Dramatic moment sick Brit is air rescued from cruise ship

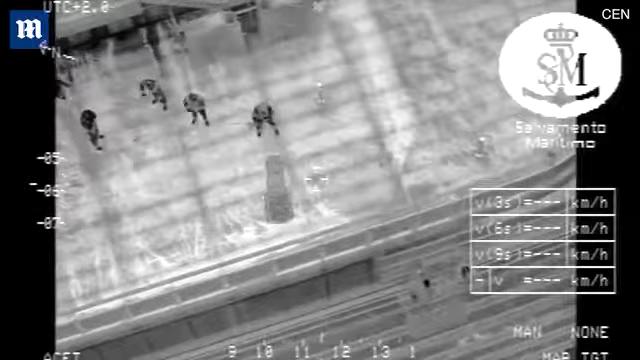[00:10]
Parece que la van a encamillar a otra puerta.
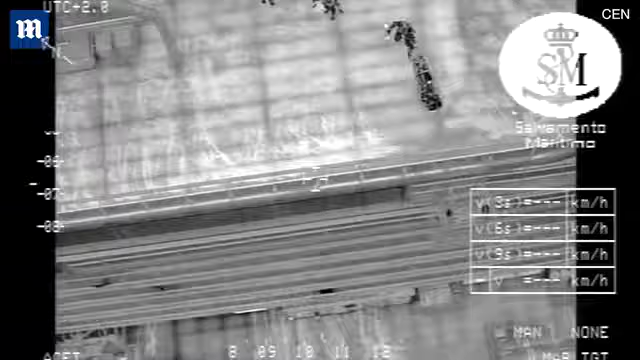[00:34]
Pues en el aire libre de cubierta, muévete fuera, izquierda. Voy fuera.